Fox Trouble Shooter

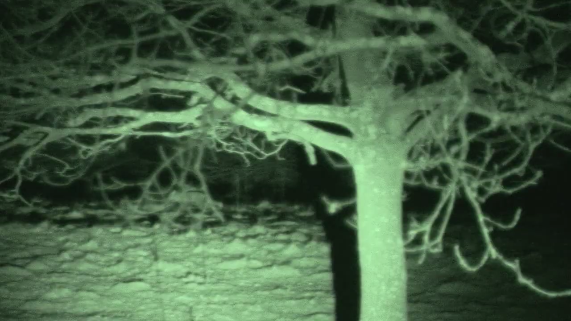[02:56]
Roy thinks the ground is holding between 20 to 30 foxes, but there is one dog fox less after this shot under the branches.
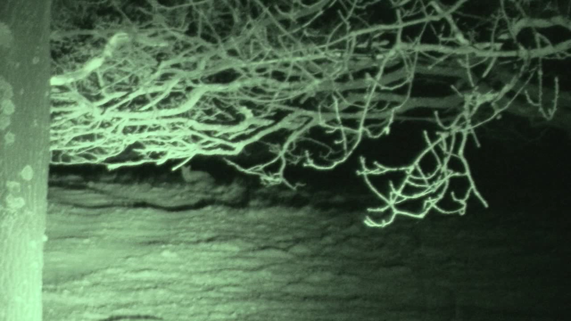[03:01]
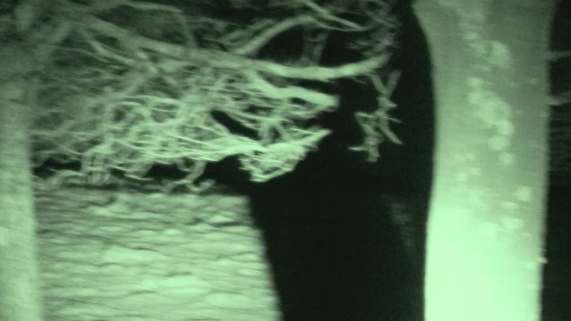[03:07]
It runs, but Roy is confident he has killed it.
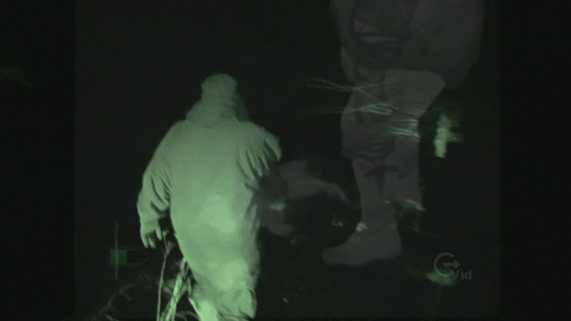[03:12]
To help us out Roy gives Andy the thermal and 30 yards over the brow of the hill he finds our dog fox.
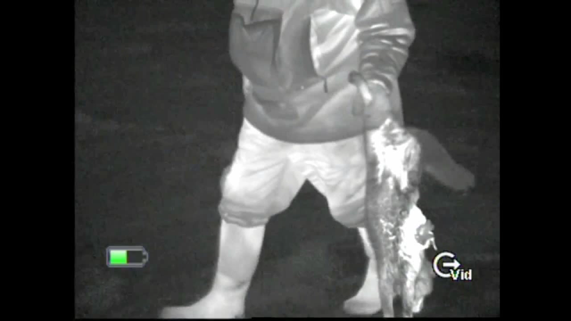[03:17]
So that one ran on a little bit and if we had been doing it normally
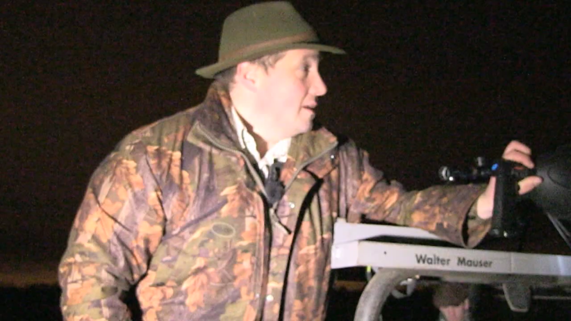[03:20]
then from what I saw in
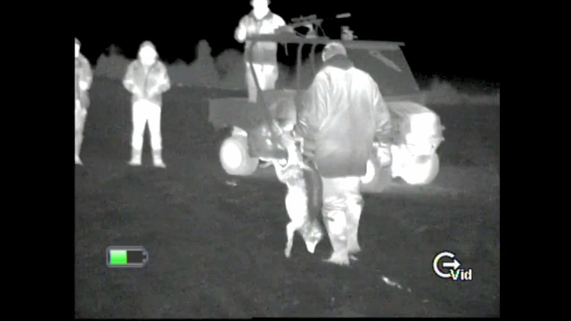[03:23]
the scope and where he ran I would have got it completely wrong and we probably wouldn't have been able to pick it up tonight and we would have had to come back and have a look in the morning. But we had the thermal and
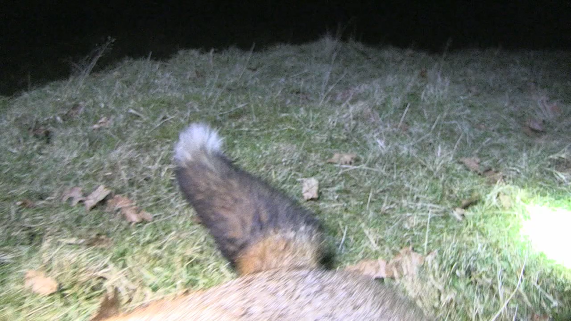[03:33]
Andy just took it up there and just had a quick scan about over the bank and spotted it immediately,
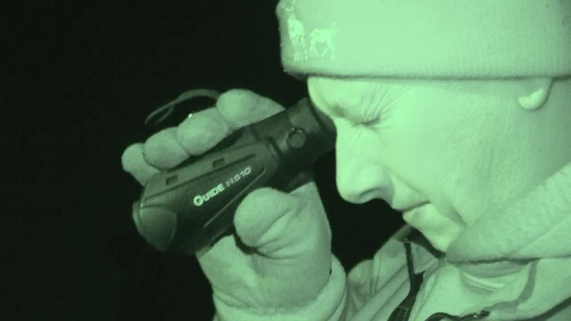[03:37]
saw all the detail and was able to go and retrieve it straight away.
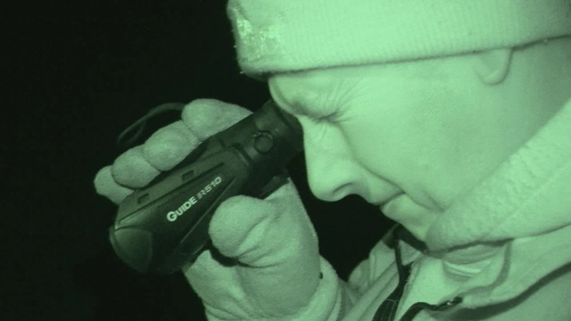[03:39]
So they are just brilliant, brilliant bits of kit.
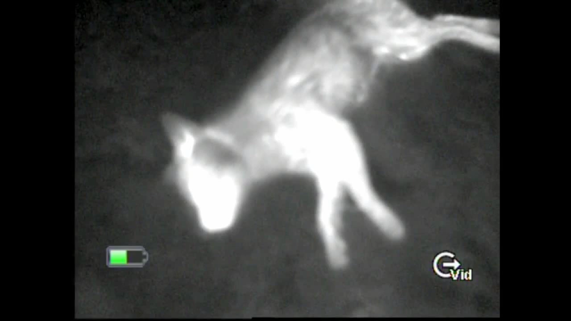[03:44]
It is amazing what you can see with them. When you have got the cool going as well you can just scan with this and pick up the heat signatures as they come running in as well.
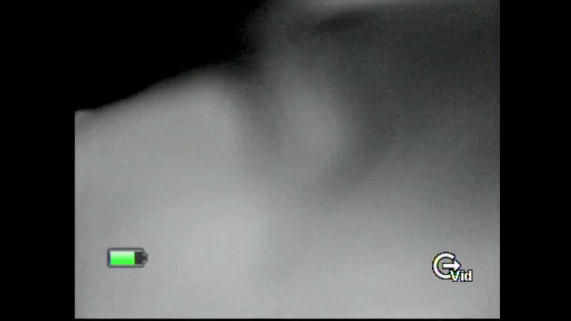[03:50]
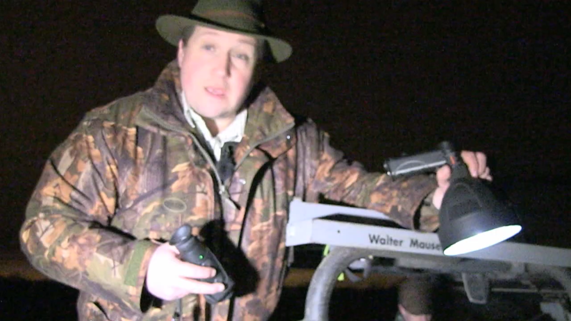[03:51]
They really have got fantastic potential for foxing.
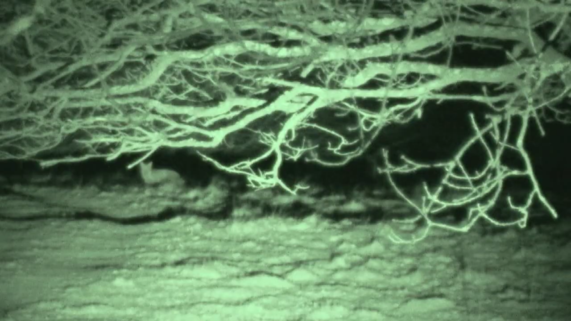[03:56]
In the bracken we would have struggled to find it but the guide has avoided Roy getting a lot of grief from the rest of the party.
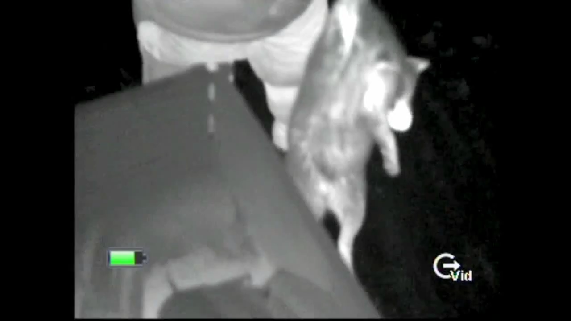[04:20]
and a bruiser dog fox have all been taken out of the breeding programme.